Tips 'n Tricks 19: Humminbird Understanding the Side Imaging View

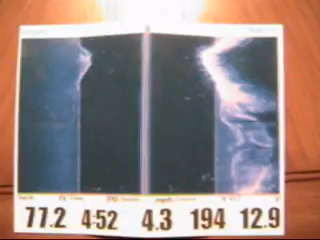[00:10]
here's an easy way to understand hummingbird sight images what i have here is actually a printout of a screen capture
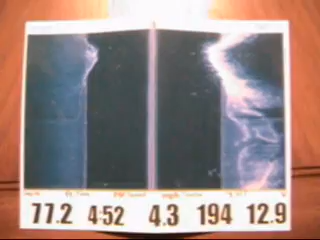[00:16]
from a hummingbird sight image as you can see on the right here we have a bluff
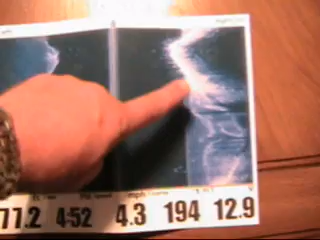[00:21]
this area right here is
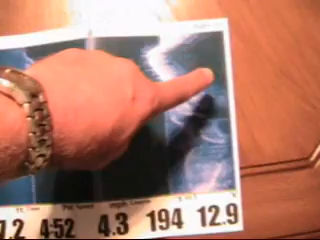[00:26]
actually out of the water because it's real dark and black on the left side
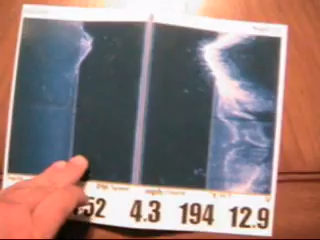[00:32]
we show that same bluff the point that we've extracted over here this area from here is the oldest data to the
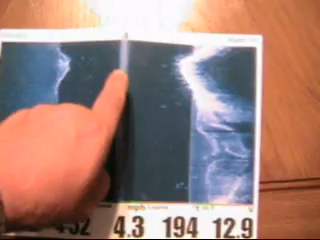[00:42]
newest data this area is the direction the boat traveled from this point going forward the area here and here
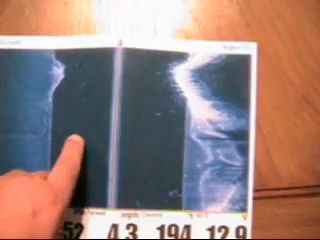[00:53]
is what we call the water column and the easiest way to understand that is with slant angle technology hummingbird is like this all out flat in real life it
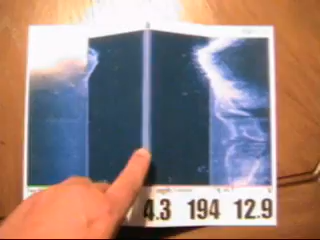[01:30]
center line to the depth here we are actually going out to a hundred
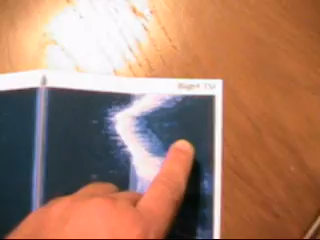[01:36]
and fifty foot area of coverage on both sides
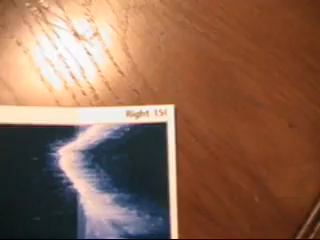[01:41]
here's another example this is showing a brush
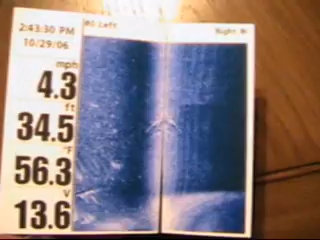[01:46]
On screen: depth 34.5 ft, water 56.3°F, speed 4.3 mph
pile if we go right into here we can see the brush pile this would be as
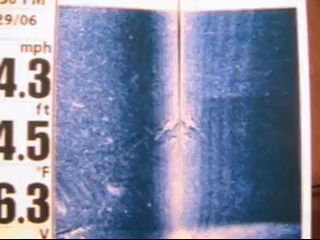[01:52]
if we took showed none of the water column what's on the right hand side and what's on the left
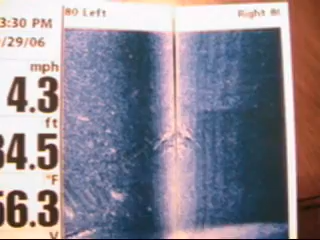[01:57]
hand side I have folded this to hide the water column as
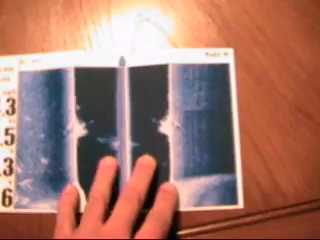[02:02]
you can see see it's the boat path is right down the center
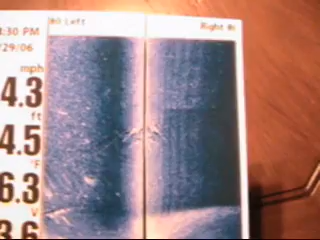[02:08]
with the right and left in
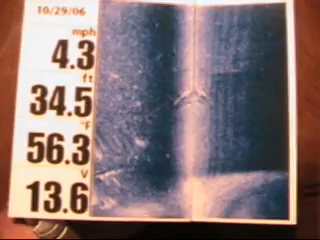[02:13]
On screen: depth 34.5 ft, water 56.3°F, speed 4.3 mph
this example we're in thirty four and a half foot of water but you can
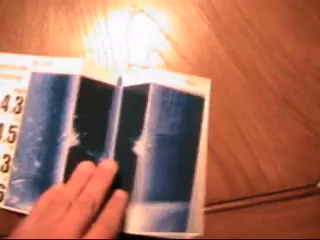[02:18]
with slant angle technology we're able to show this brush pile actually
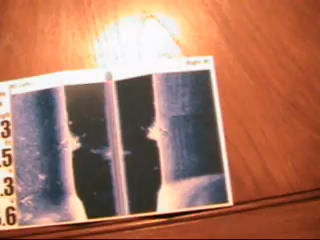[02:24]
on both sides the boat actually went dead over the center of this image now
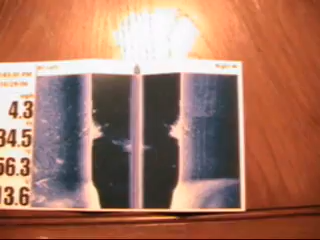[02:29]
this is a very interesting image here this is a huge tree
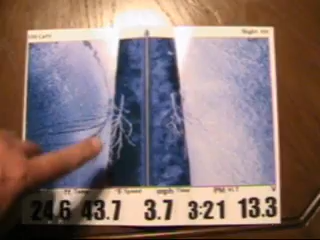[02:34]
that was split exactly down the center as the boat traveled from
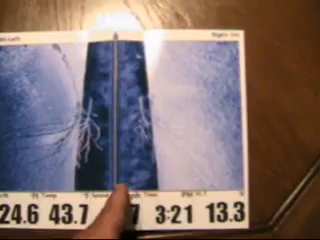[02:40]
the oldest data to the newest data so we approached the branches first before we got to the truck
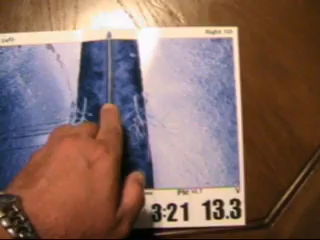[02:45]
actually on this side we can see a road bed leading off
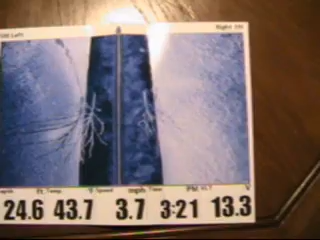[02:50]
this allows us with if we had slant angle technology we
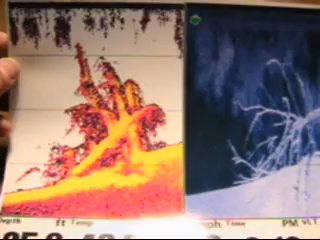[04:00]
we start taking 2d sonar as we're showing hummingbirds 2d sonar on the left hand side of this
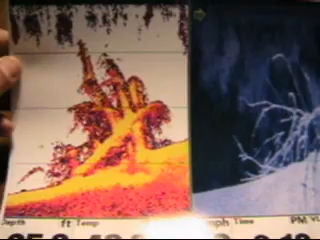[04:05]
screen capture and the down imaging vision there is this there is
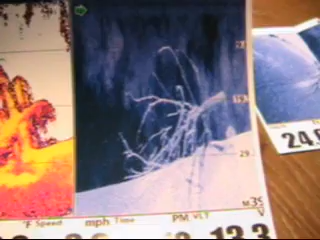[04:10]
hummingbirds down imaging on the right hand side with the 2d sonar on the left hand side
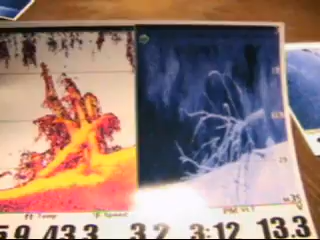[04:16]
compared to our
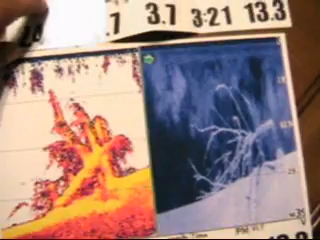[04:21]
side imaging shot of the exact same object see how much easier
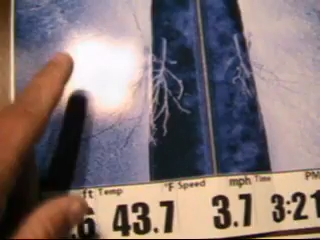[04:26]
it is to tell vertical height with our down imaging or
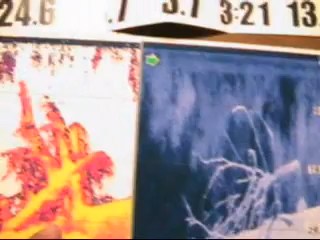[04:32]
2d sonar versus side imaging we see the tree
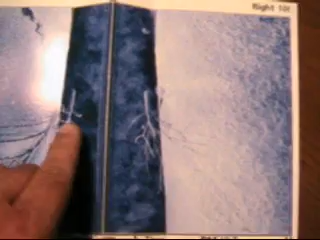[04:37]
we can tell verticalness in the water column
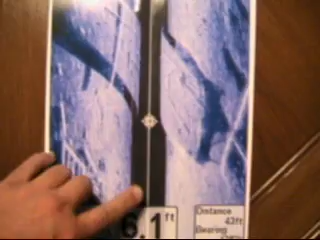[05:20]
here is a very narrow water column this one we're actually looking at 6.1 foot of water
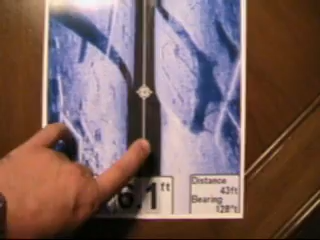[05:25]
depth and actually what we have done is we have passed over a barge the barge extended off
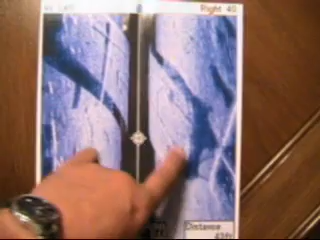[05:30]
to the left and to the right there's our barge as
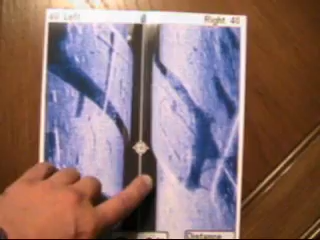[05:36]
you notice we got in shallower water here for example in this
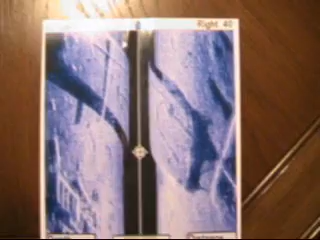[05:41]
one I've got a little more creative and if we folded that water
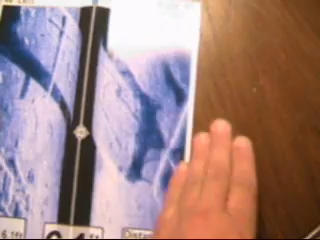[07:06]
side and to the left side there is no area of not covered